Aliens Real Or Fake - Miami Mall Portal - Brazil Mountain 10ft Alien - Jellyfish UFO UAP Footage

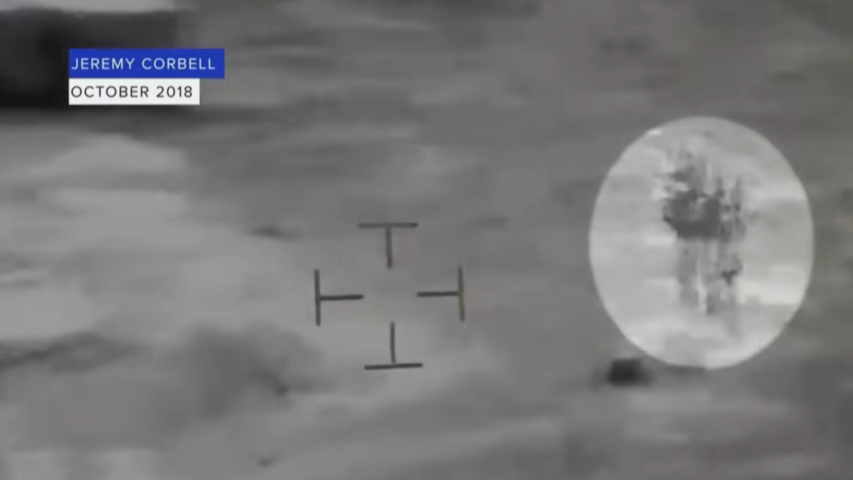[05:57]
But yeah, that thing's pretty weird. It's not aerodynamic by any sense of the imagination,
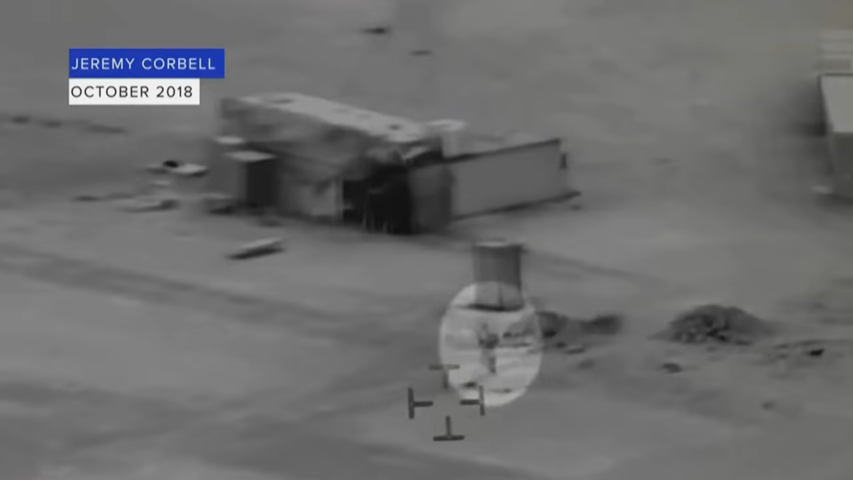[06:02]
so if this thing did come from another world, entering into our atmosphere, it would have burned to a freaking crisp.
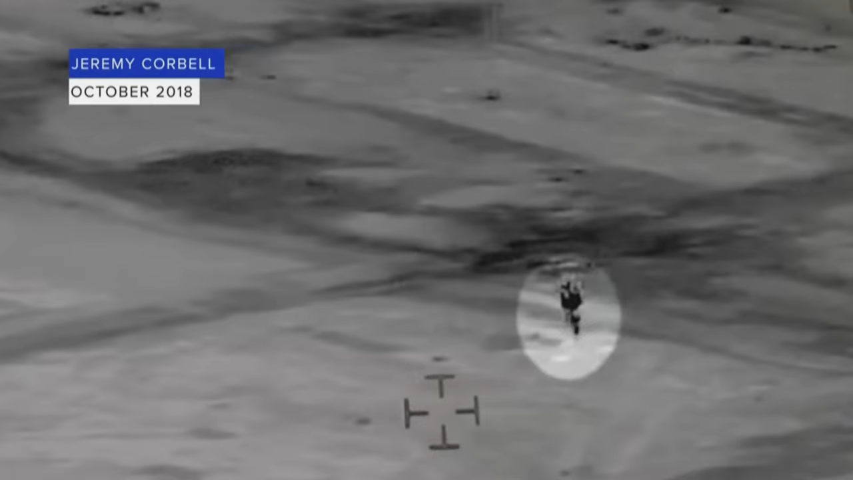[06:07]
That thing's got as much aerodynamicy as a freaking brick.
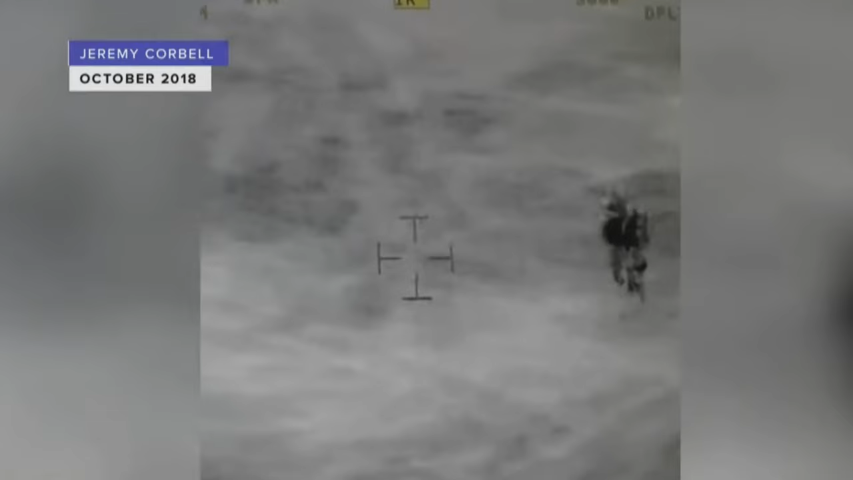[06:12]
So, I don't think it's extraterrestrial as in it came from space, or if it did come from space, it's probably a probe from a larger ship.
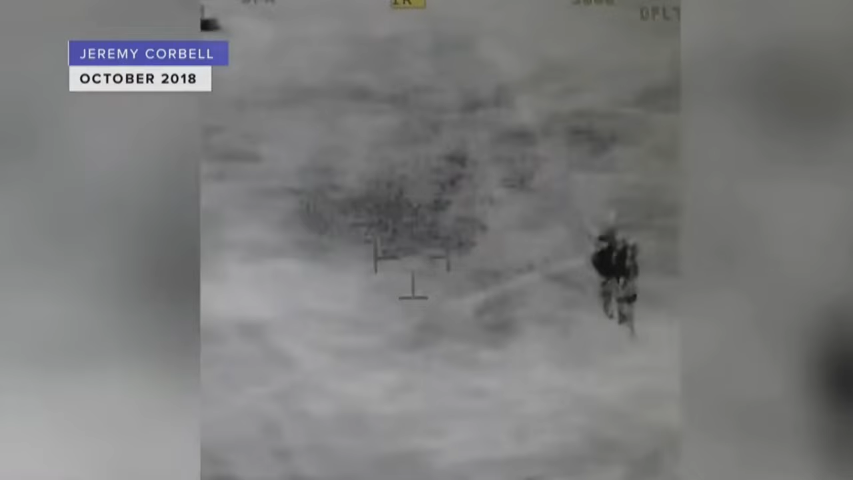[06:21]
And it doesn't look like it's some sort of manned vehicle. You don't see much rotation going on. It just sort of drifts. It almost looks like a collection of frickin', you know, those foil-filled helium balloons.